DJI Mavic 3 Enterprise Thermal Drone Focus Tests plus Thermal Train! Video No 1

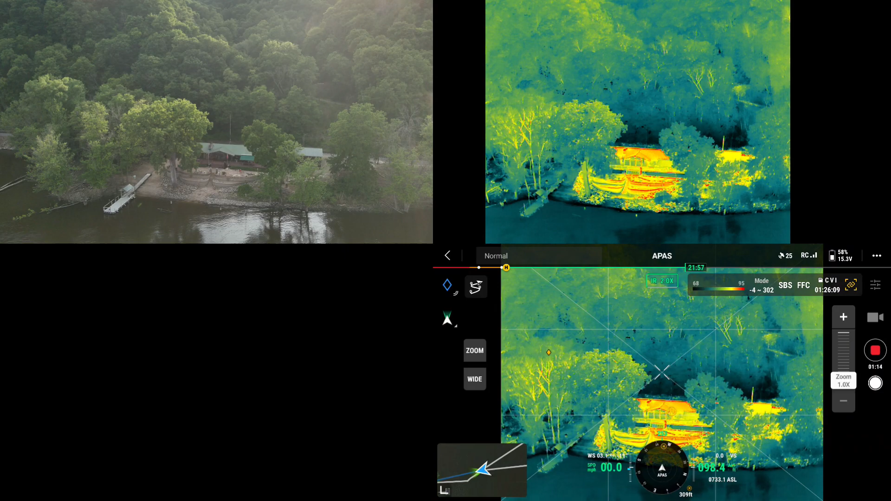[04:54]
or I'm zoomed out, I should say. There I'm zooming in, and I'm at 4 to 302 degrees Fahrenheit.
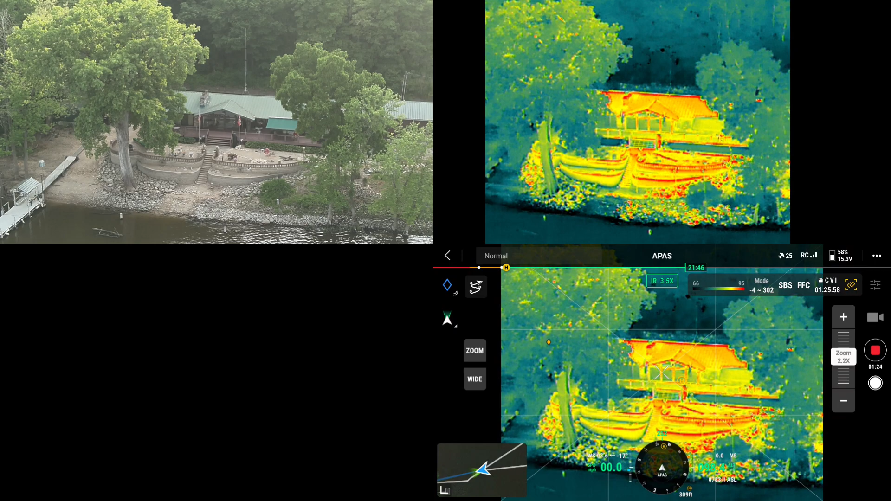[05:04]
I'll go ahead and calibrate my, I'll go side by side. Now I'm going to go to Black Hot. And I'm actually sitting on the deck.
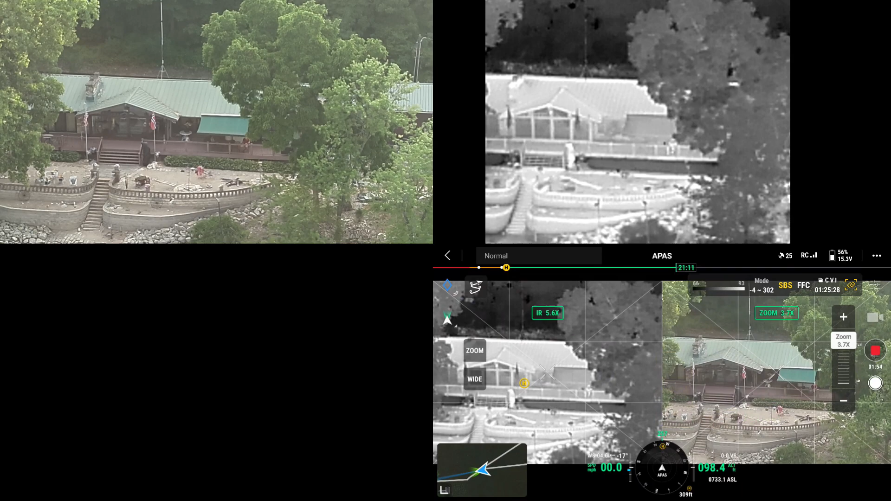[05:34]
You can see me, I'm wearing a red shirt, right on the edge of the canopy. I'm going to go ahead and swing sideways. Whoops. That's good. And then swivel. We have a train coming.
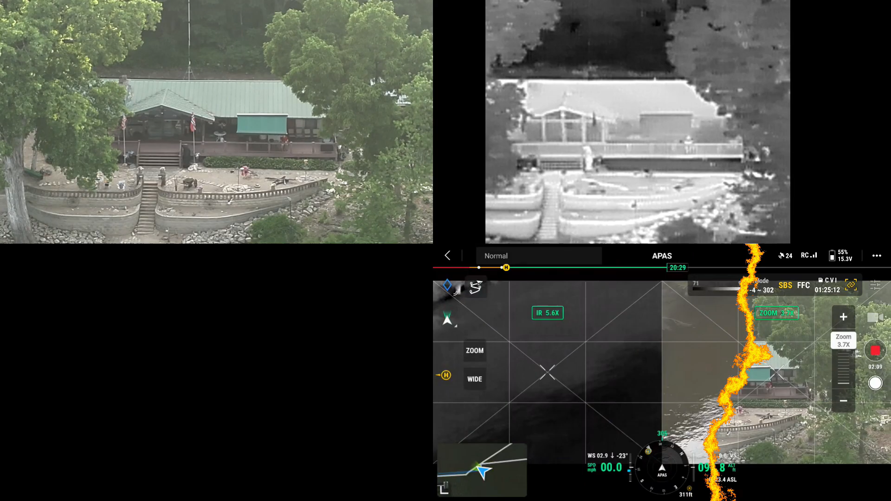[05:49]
Okay, the train's coming, I'm going to go ahead and zoom back.
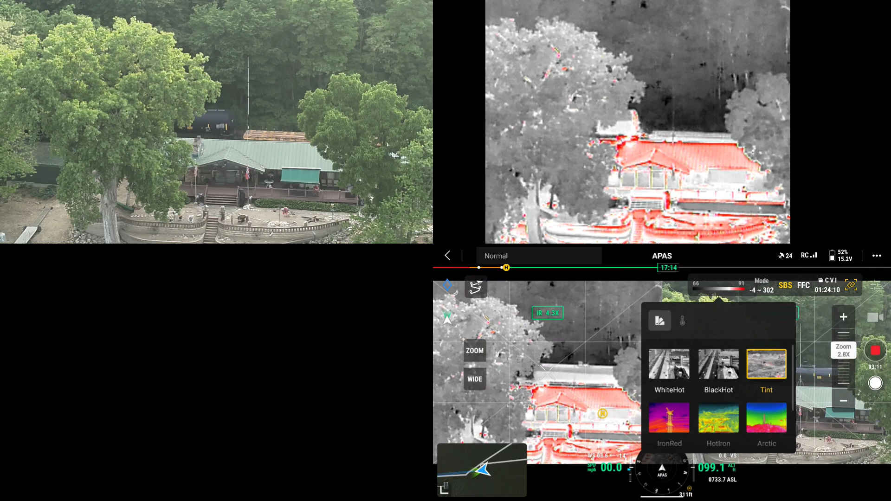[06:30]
Just iron red. Put it on the high floor a little bit. I'm at 100 foot. Sounds good. Focus on the wheels. See the heat. Okay.
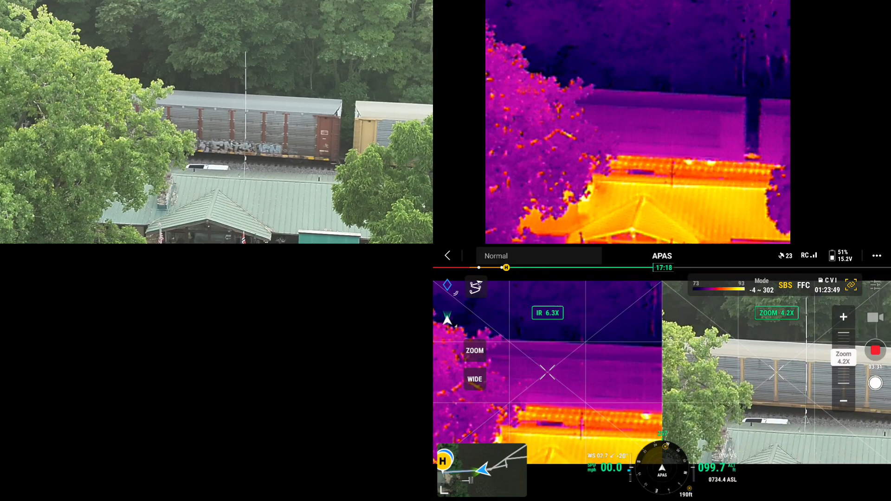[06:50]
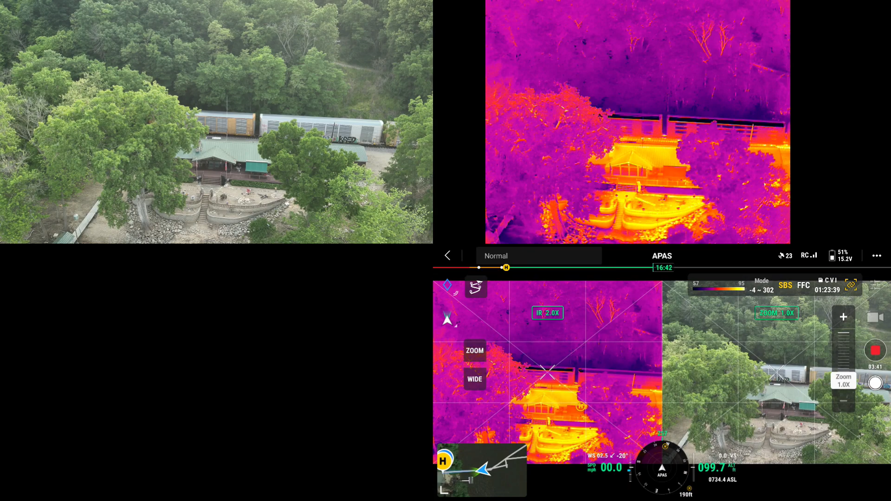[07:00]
I'm going to go ahead a little further. There we go.
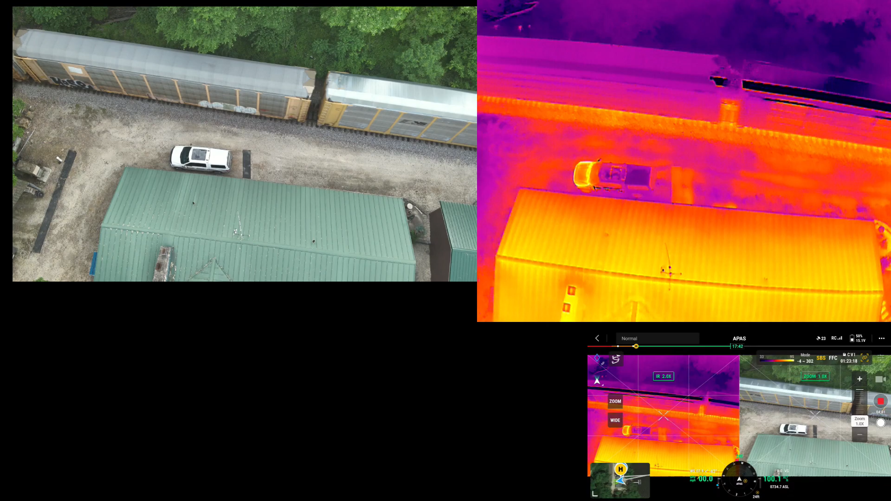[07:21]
Let's shoot up the, let's take a look up the line, see if you see the engine yet.
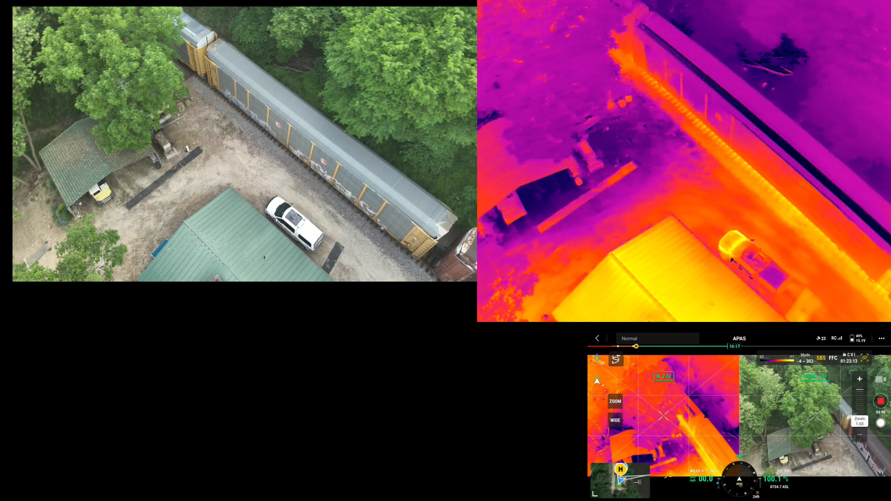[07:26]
Come right here, zoom in a little bit.
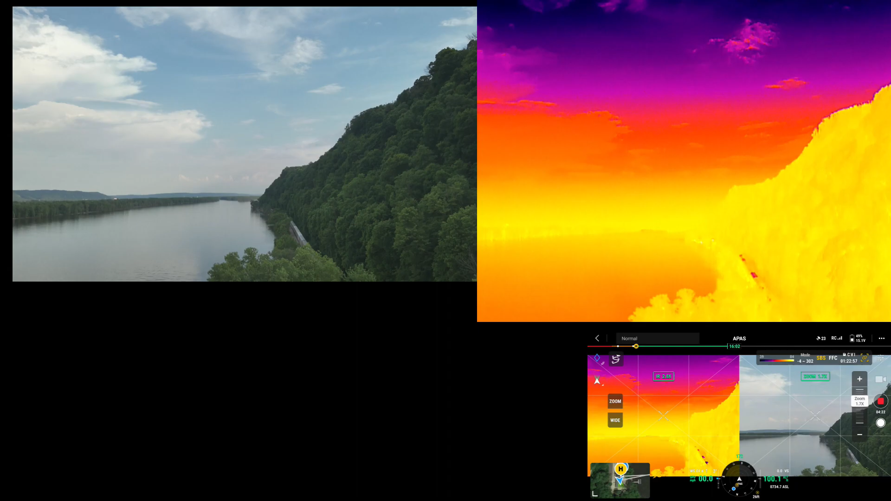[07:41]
So that's it. 3X. Not bad.
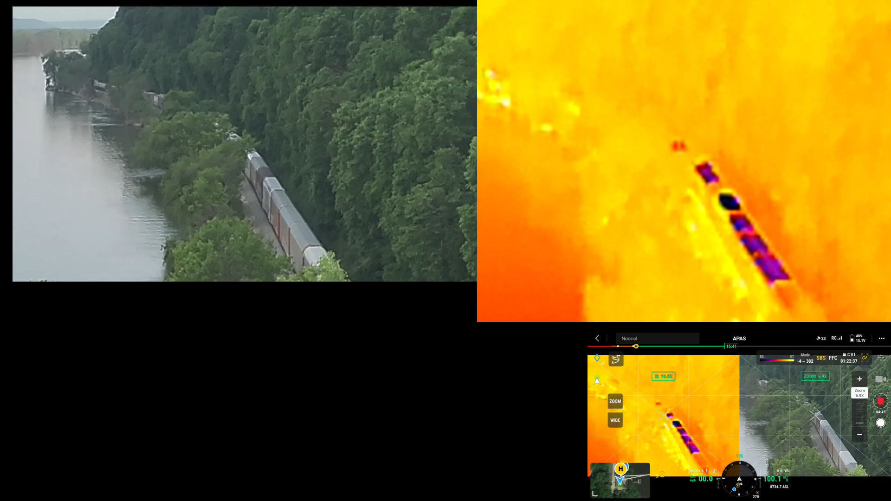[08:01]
There's 6.9X, getting a little blurry.
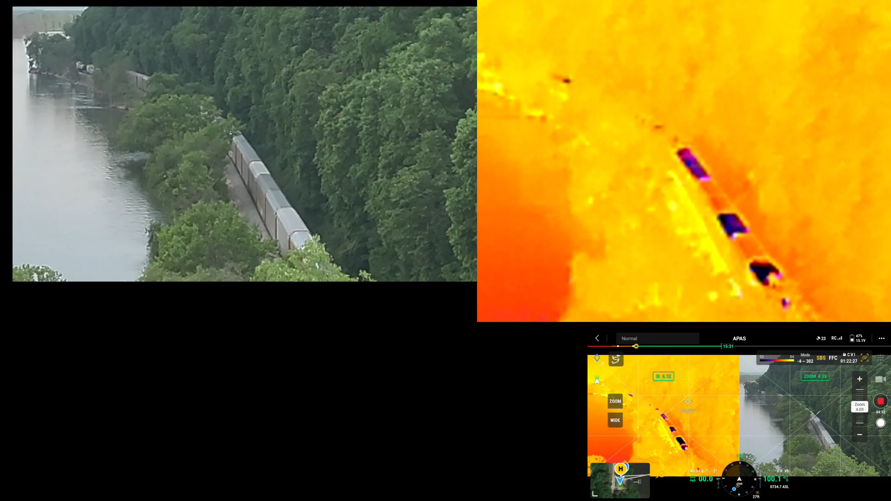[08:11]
Glimble down, I'll rotate. I'm at 100 foot of elevation.